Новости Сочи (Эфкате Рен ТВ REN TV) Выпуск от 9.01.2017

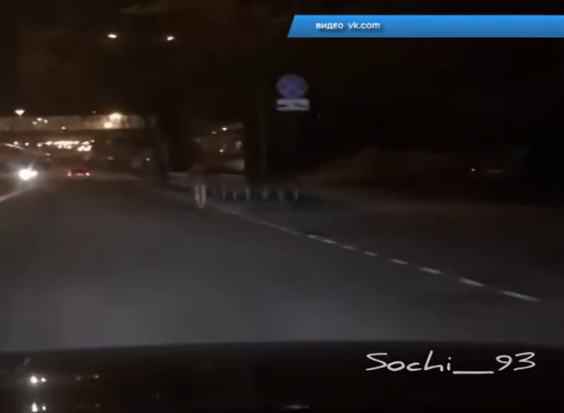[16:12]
Видно, что мужчина не реагирует на проезжающие мимо машины и упрямо бредет по намеченному курсу по направлению к новой заре.